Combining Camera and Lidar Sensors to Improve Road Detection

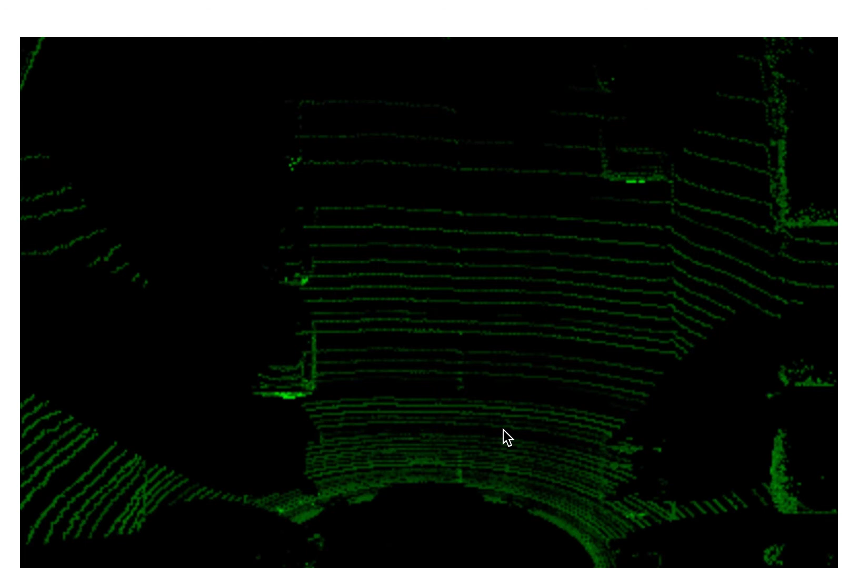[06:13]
The scanner takes the depth measurement continuously while rotating around its vertical axis. So this means when computing the point cloud, we have to untwist the point cloud linearly with respect to the scanner location at the beginning, at the end of the 330 degree sweep. So we wrote a function to filter out the unrelated area from the road data.
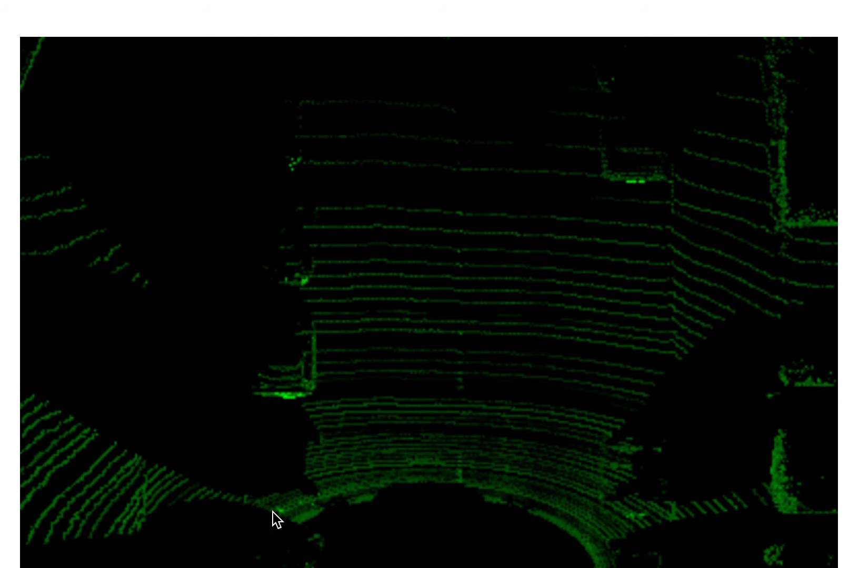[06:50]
And then the remaining area is the region of the interest. So here, so this is the front view from the car. And then we will process this data for road detection.
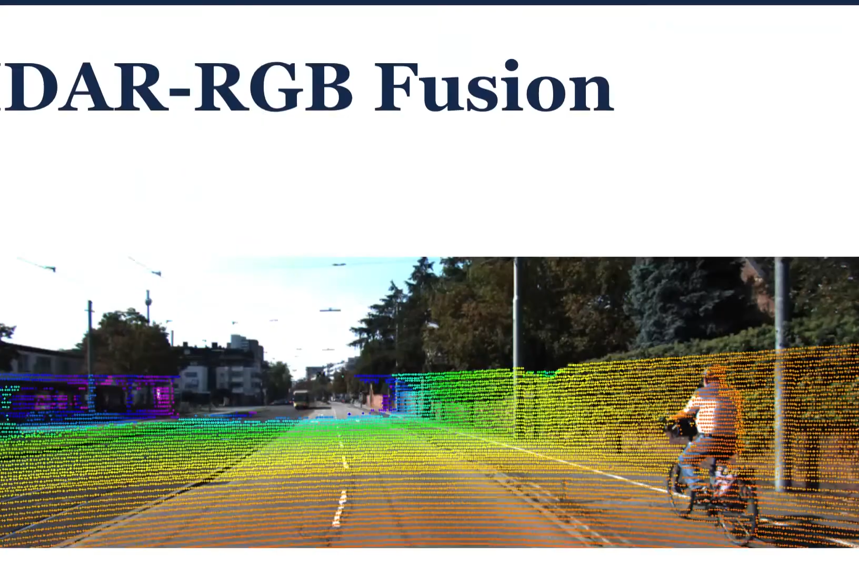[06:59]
Also, we wrote a function for the LADAR and RGB image fusion. This is an example image. So as you can see, we fuse the data, we fuse the point cloud and the RGB image together. The color of the point cloud is respected to the distance from the sensor to the particle.
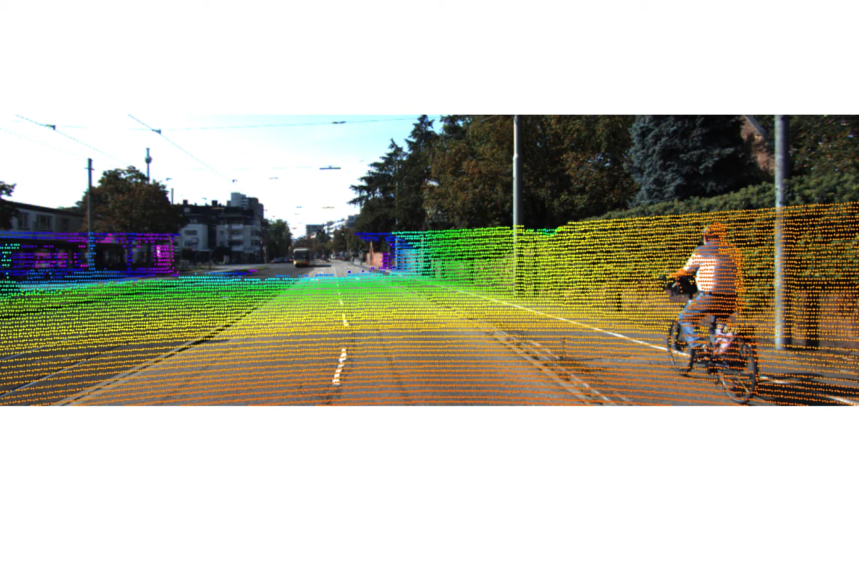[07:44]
However, the LADAR dataset actually contains more information than that. If we change our perspective, for example, assigning the color with respect to Z instead of the distance, we will have an image like that. Now we can see an image like a heat map. Like from this image, we can easily tell where is the edge of the road and where is the car, like the obstacles, and where is the road. So with those images, we assume that the road is a smooth surface and where the two neighbor region have the small variation in height.